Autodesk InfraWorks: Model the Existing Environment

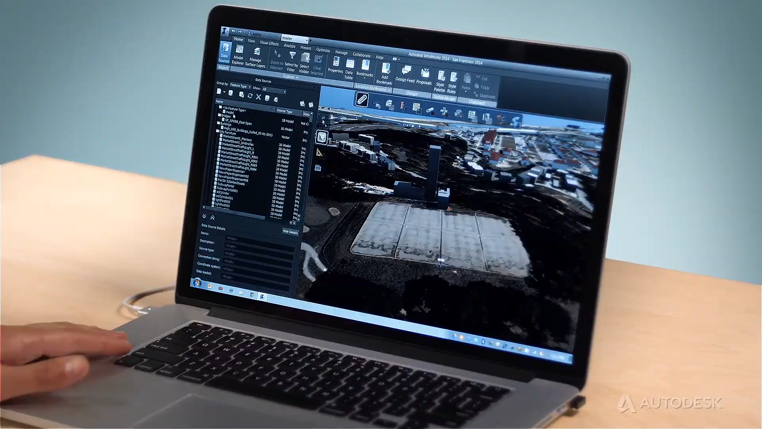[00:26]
Infoworks helps you create a 3D model of the existing environment quickly and easily, helping to generate data-rich, in-context design concepts.
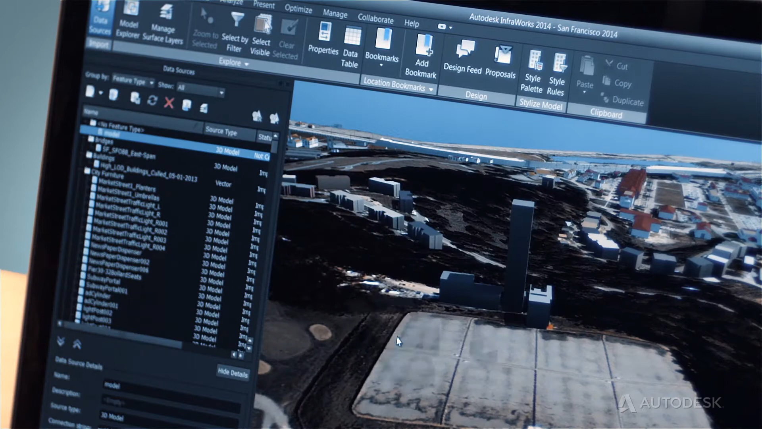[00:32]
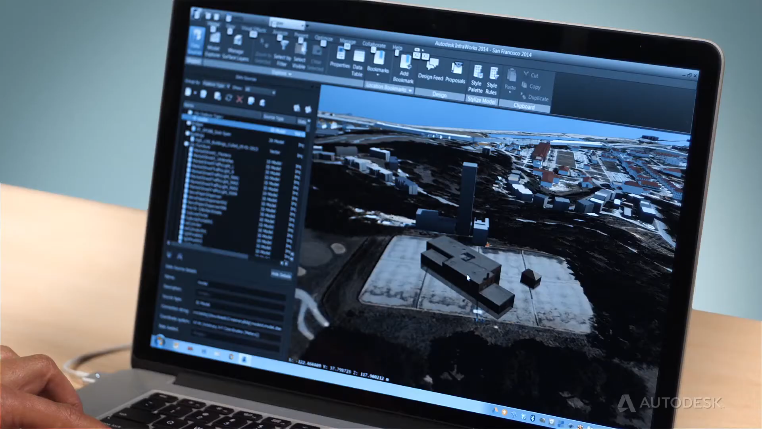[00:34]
With Autodesk Infoworks, you can more efficiently create large infrastructure models from existing 2D and 3D designs, GIS, and raster data.
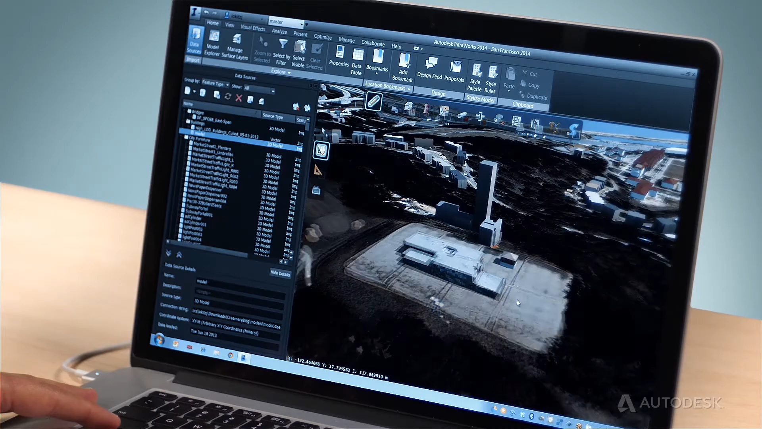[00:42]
Your collected data becomes more accessible, which in turn makes it more valuable. Infoworks enables virtually anyone to create a large-scale model by aggregating existing data.